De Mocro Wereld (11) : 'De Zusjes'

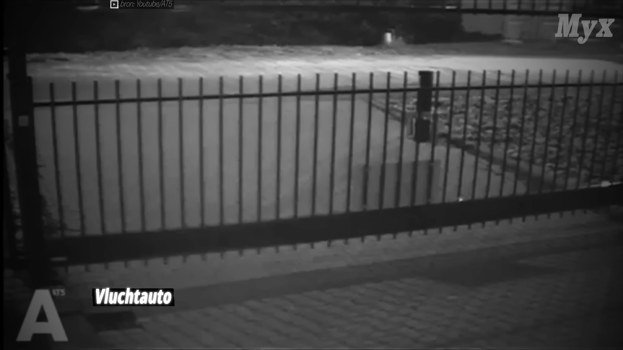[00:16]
Toen twee mannen naar buiten gingen, werden ze aangevallen door gewapende personen, die Gennet liquideerden.
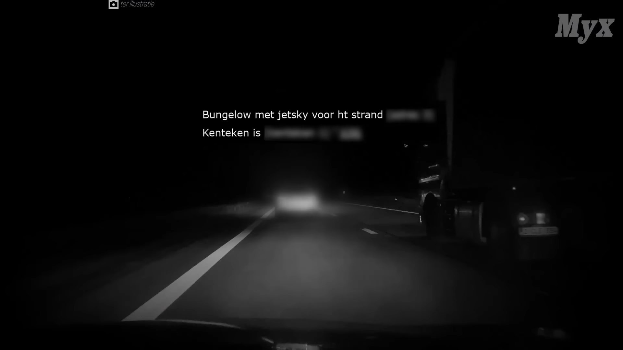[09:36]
Bovendien werden ze gezien in Mercedes met dezelfde nummerplaat als in het briefje op Oma's telefoon.